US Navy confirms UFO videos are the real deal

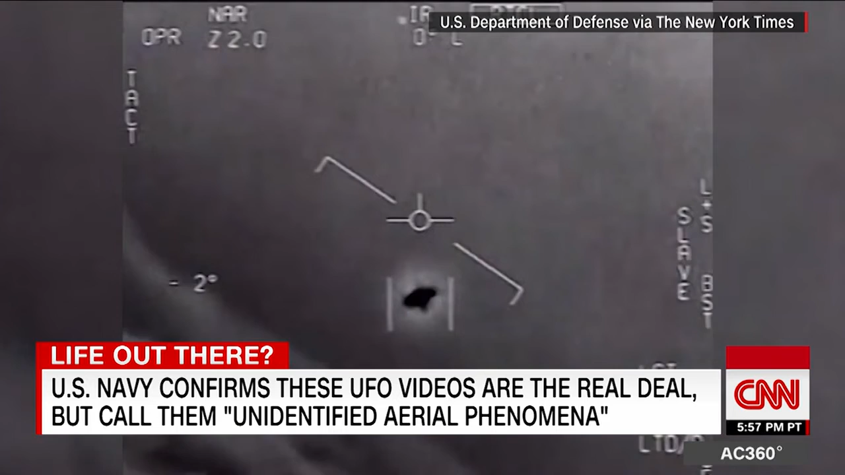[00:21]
Look at that thing. It's rotating. Images of that rotating thing captured by U.S. Navy aircraft. Sensors locking in on the target. Commander David Fravor saw it firsthand during a training mission, describing it like a 40-foot long tic-tac maneuvering rapidly and changing direction.
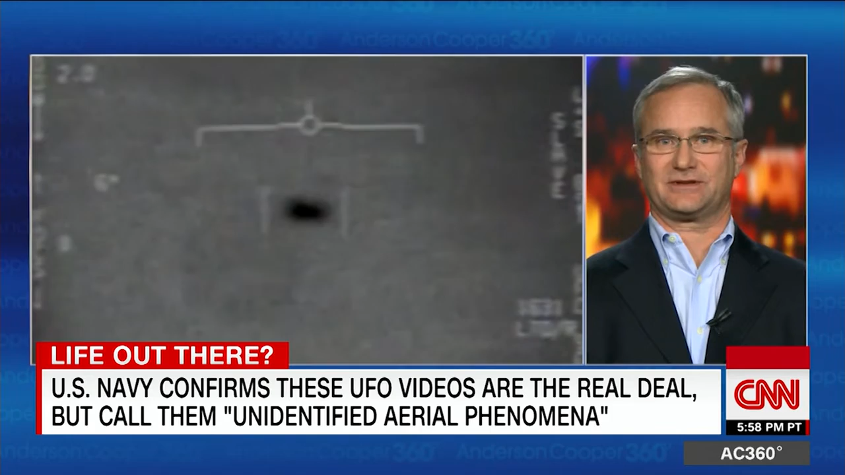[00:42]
As we both looked out the right side of our airplane, we saw a disturbance in the water and a white object oblong pointing north. The object was first sighted in 2004, then similar objects again in 2015.
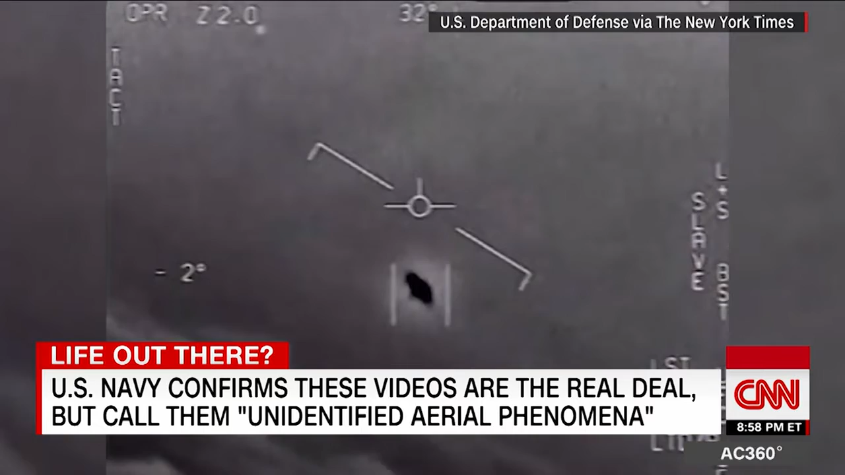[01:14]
Look at that thing, dude. This was extremely abrupt, like a ping pong ball bouncing off a wall. The ability to hover over the water and then start a vertical climb from basically zero up towards about 12,000 feet and then accelerate in less than two seconds and disappear is something I had never seen in my life. The Navy says it still doesn't know what the objects are and officials aren't speculating. A Navy spokesman simply confirming to CNN the objects seen in the various clips are